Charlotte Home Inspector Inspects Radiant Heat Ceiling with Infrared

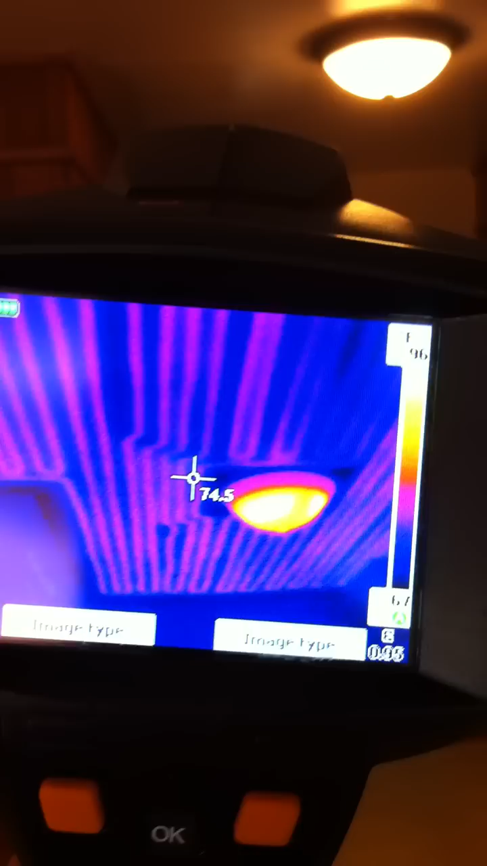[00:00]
You're all open and work these out, chicken. Okay, this is Preston Sandlin with Home Inspection Carolina.
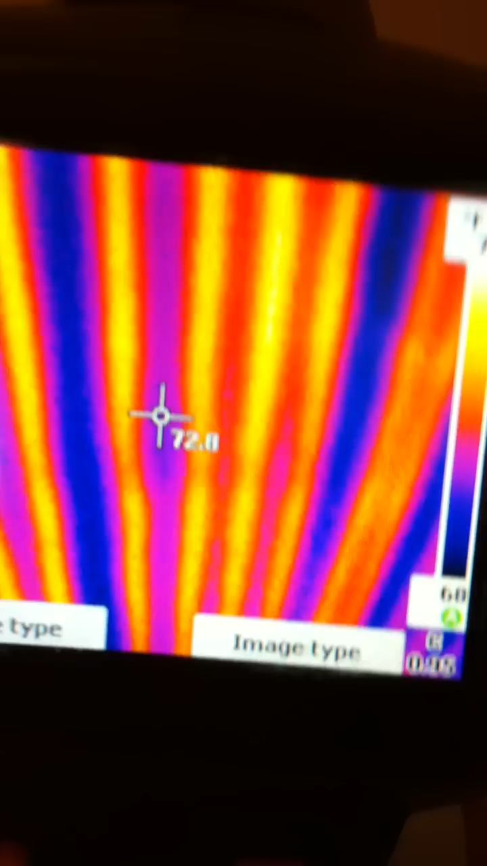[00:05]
Today I'm at a home in Lansdowne that has radiant heat in the ceiling.
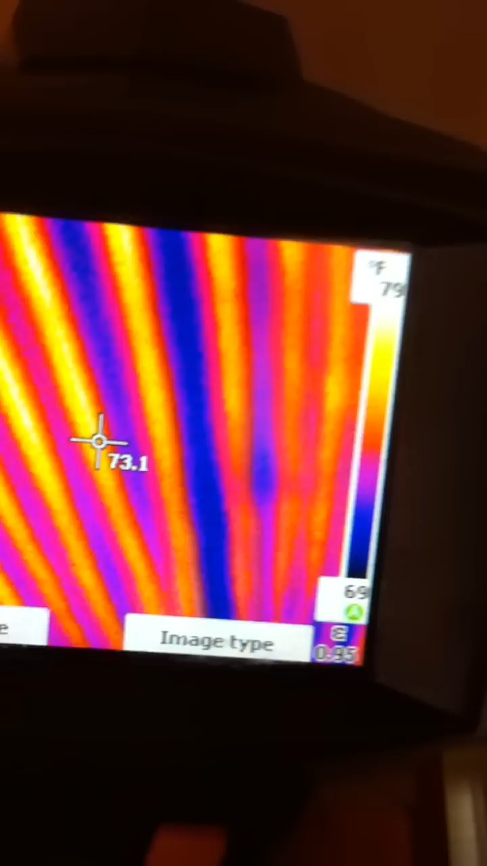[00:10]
On screen: spot 73.1°F, scale bottom 69°F
And we've got them all on. We're walking into the kitchen right here. And they all seem to work okay.
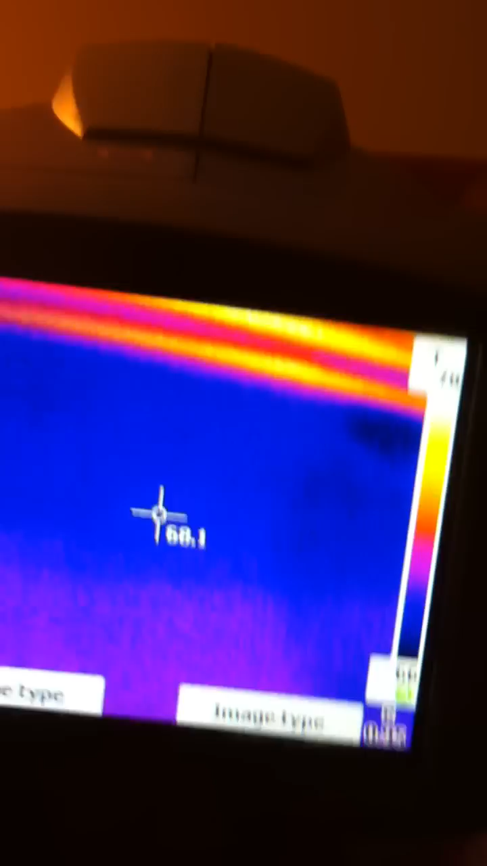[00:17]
Ken's going to tell us a little bit about it.
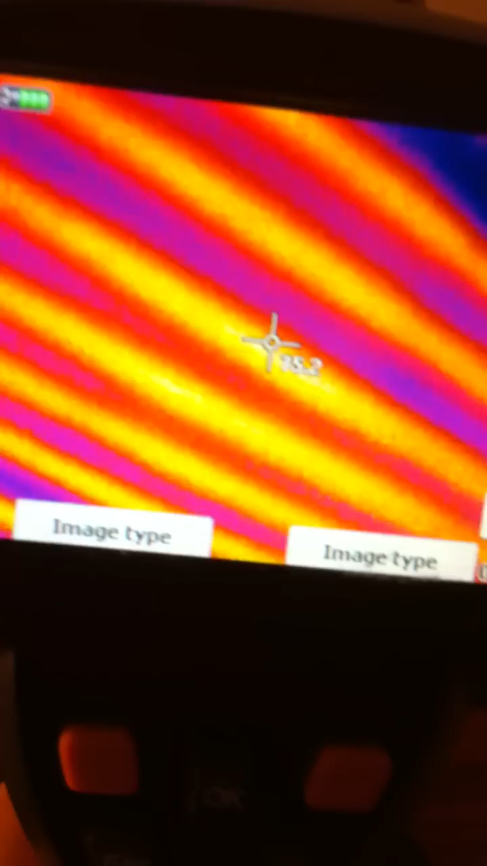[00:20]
There's an individual thermostat that controls each one.
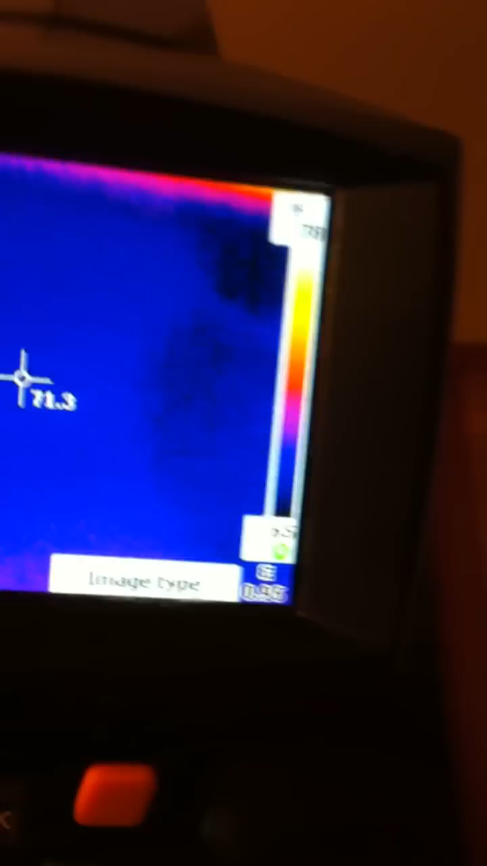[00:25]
And the thermostat is over here.
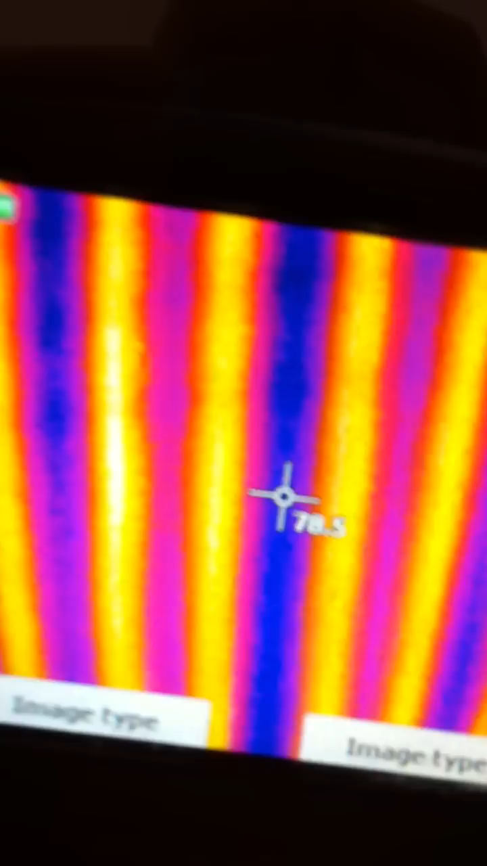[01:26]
But this is in the living room. That little space there is for a light. But as you can see, you can see a little mood music there.
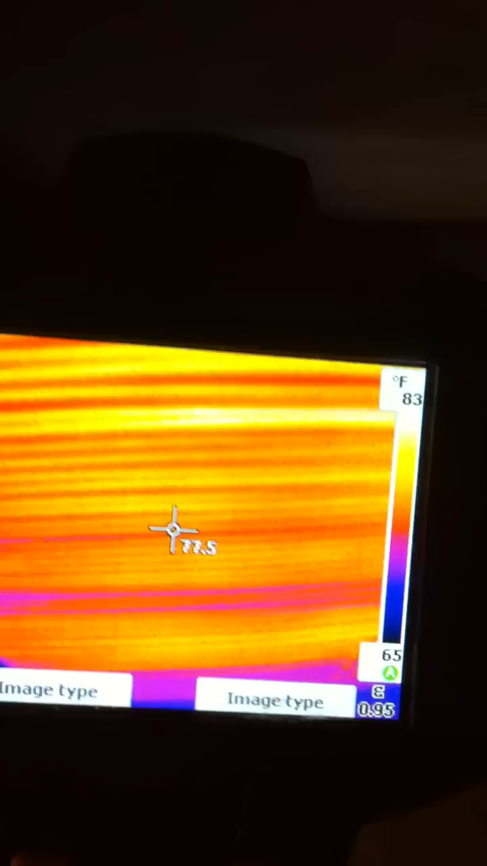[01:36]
On screen: scale top 83°F, scale bottom 65°F
But no, that's foam. But you can see they're all working.
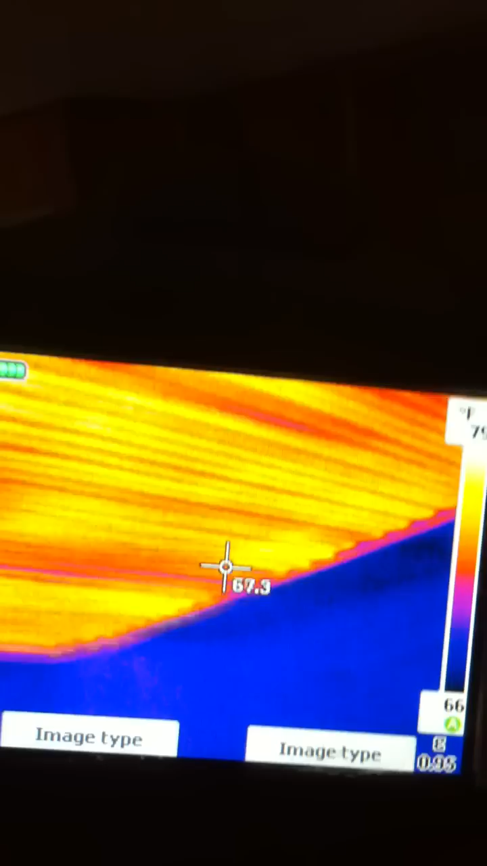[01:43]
Really with radiant heat, it's pretty simple.
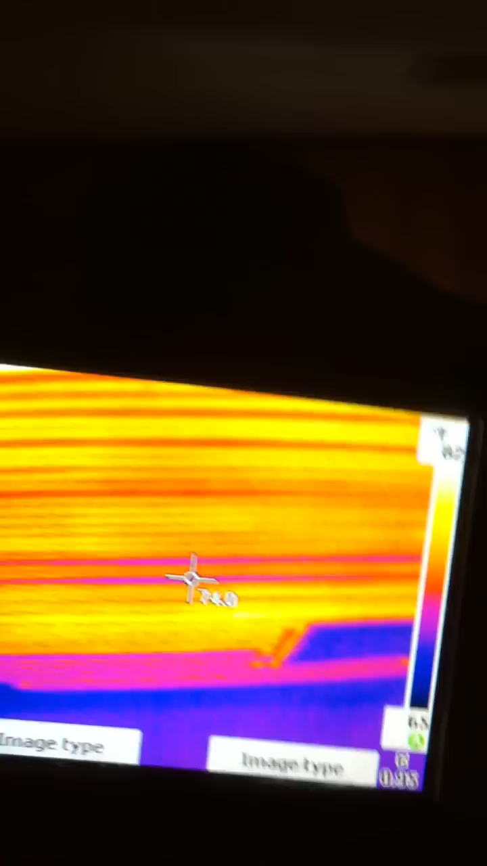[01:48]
I mean, I hate to say it, but it either works or it doesn't. You know, an element's burned up or it works.
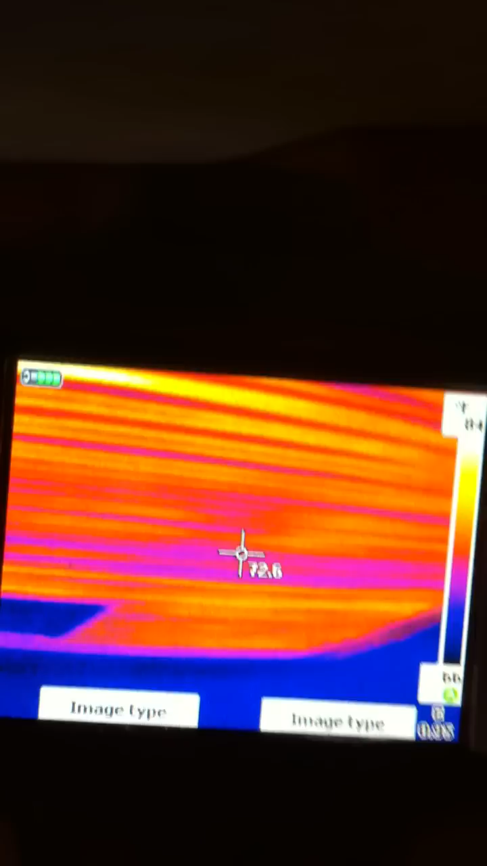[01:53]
And they appear to all work. Let's go inside the other room here.
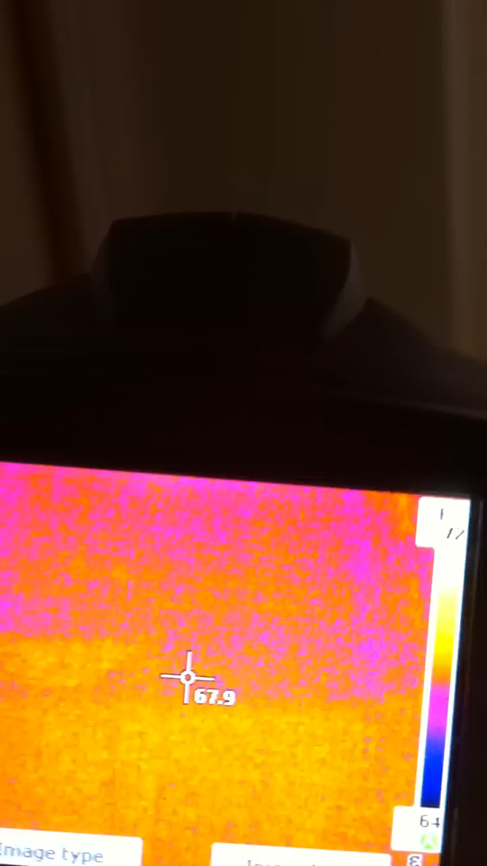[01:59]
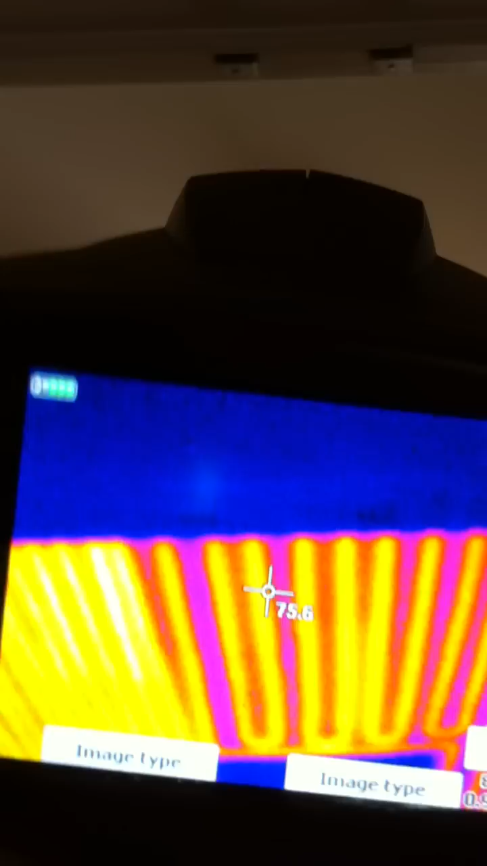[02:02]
This is the hallway going into the foyer, as you can see. And you can see, it seems like all the burners there work.
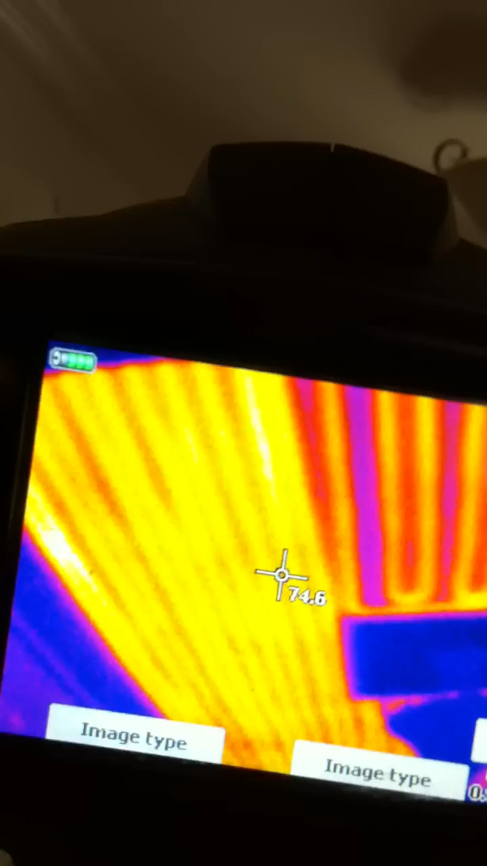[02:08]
Go into the living room or formal living room.
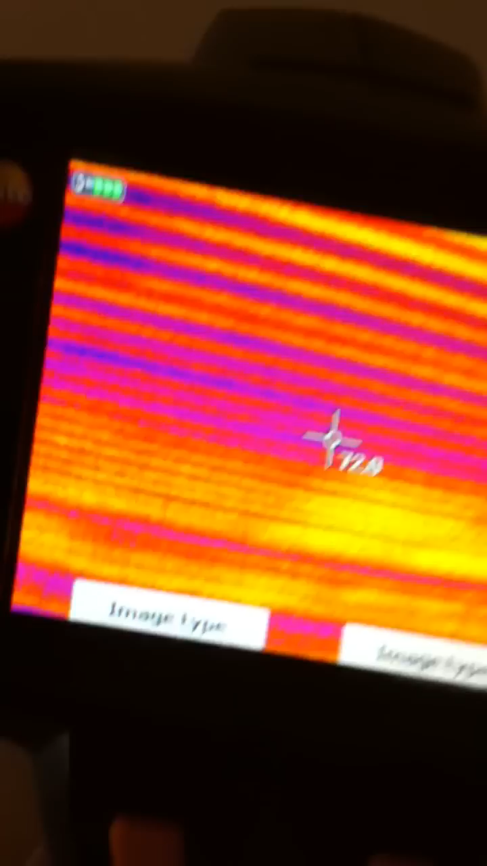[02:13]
And see, they all work. And they're, you know, the other thing to notice is they're all pretty evenly.
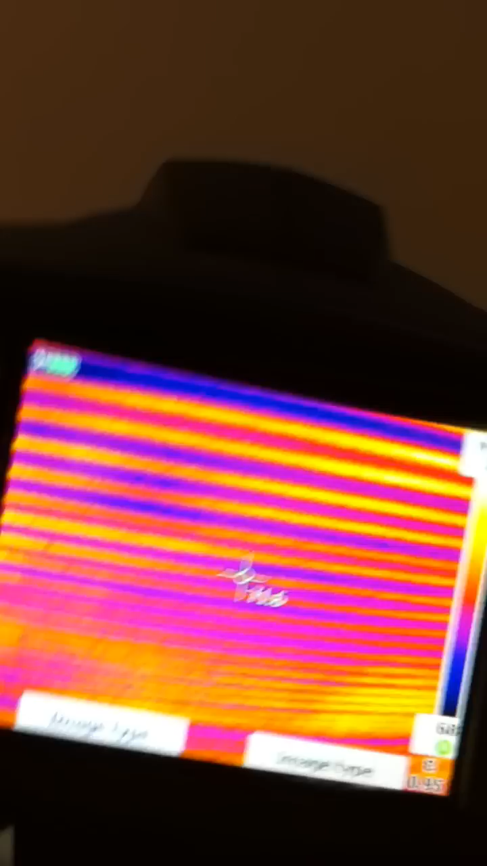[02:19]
Um, if a burner burns out,
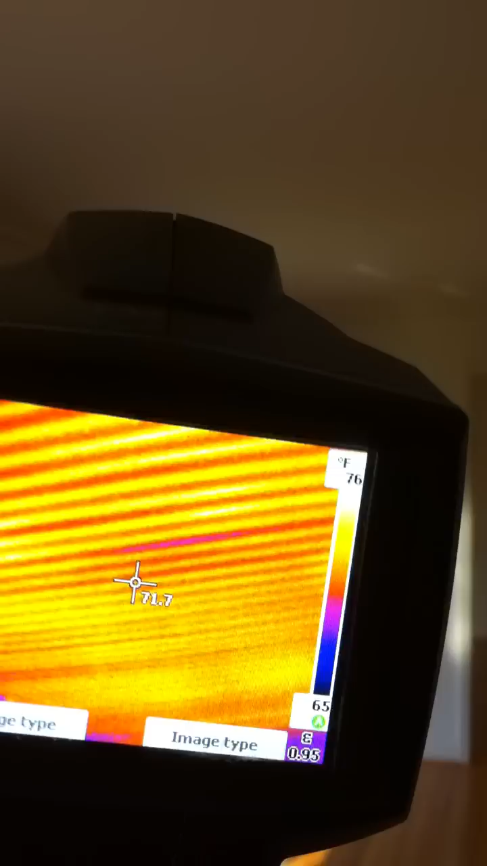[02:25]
On screen: scale top 76°F, scale bottom 65°F
I know with stoves and things like that, you wouldn't, they wouldn't, you wouldn't have an even distribution.
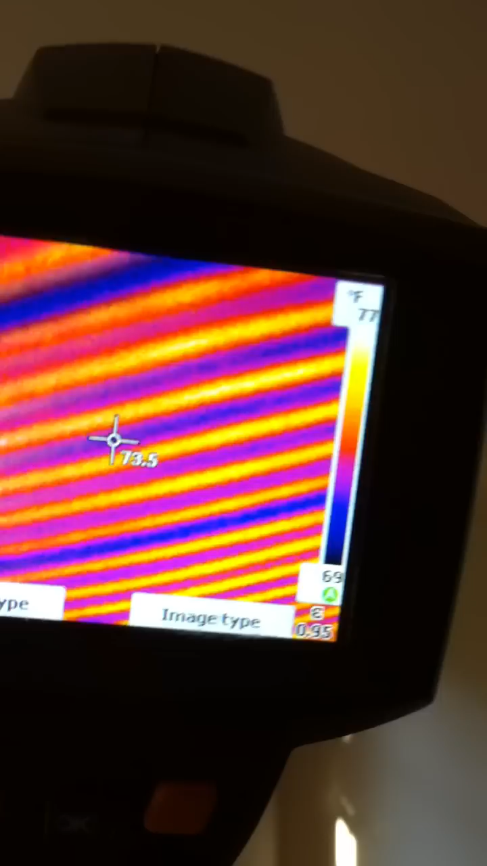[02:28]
One would be, uh, you know, a lot cooler than the other one. And they all seem to be pretty even to me.
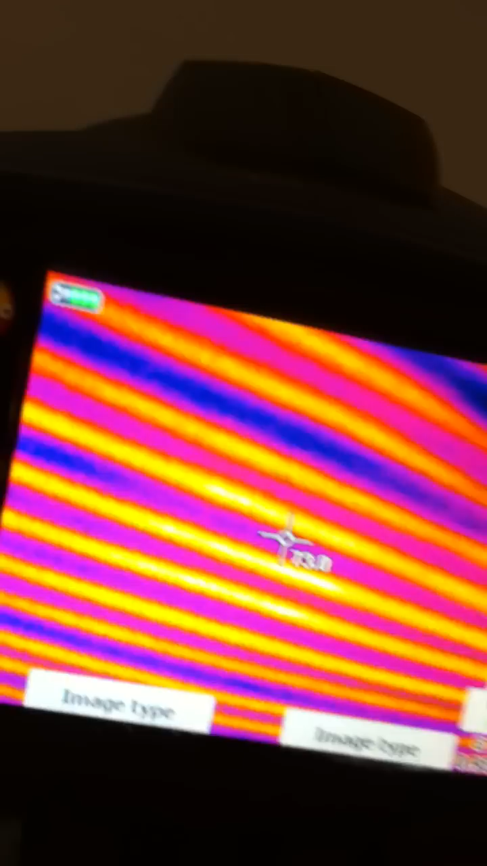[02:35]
Let's, uh, let's take another look in this other room.